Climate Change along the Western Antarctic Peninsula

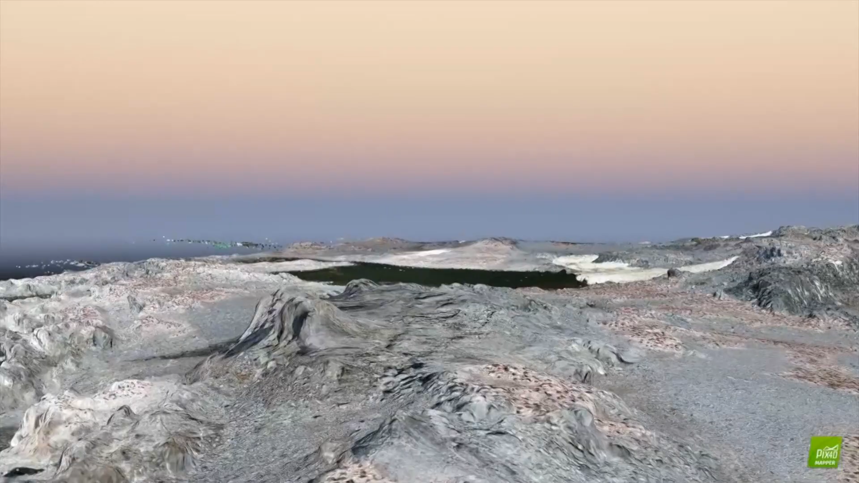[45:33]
We can then, this is a virtual reality flyby of the island from this model.